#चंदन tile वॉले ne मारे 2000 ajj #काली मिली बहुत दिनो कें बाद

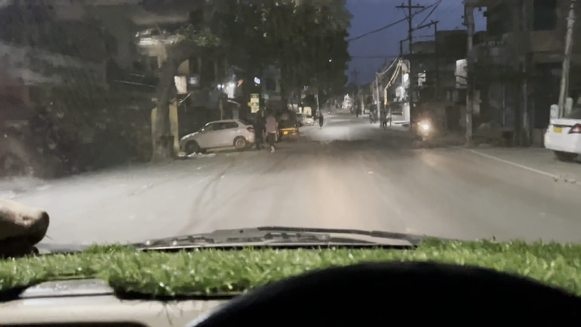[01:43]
सो गाइस, पठानकोट में एंटर कर चुका हूँ अभी मैं, ऐसे ही आप लोग सामने देख ही सकते हैं।
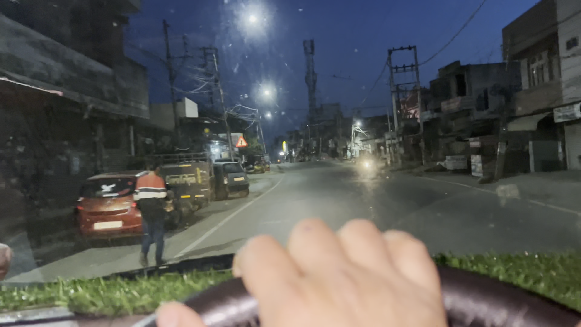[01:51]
और हल्का हल्का दिन भी चढ़ने लग पड़ा है अभी, क्योंकि टाइम 6 बज चुके हैं अब, तो 6 बजे से ज़्यादा टाइम हो चुका है।
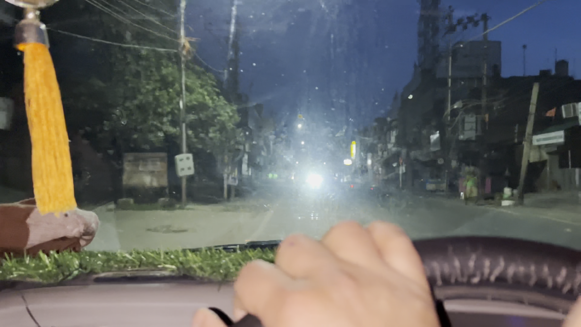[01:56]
बाकी आप लोग देख ही सकते हैं सामने, लेट हो चुका हूँ आज भी।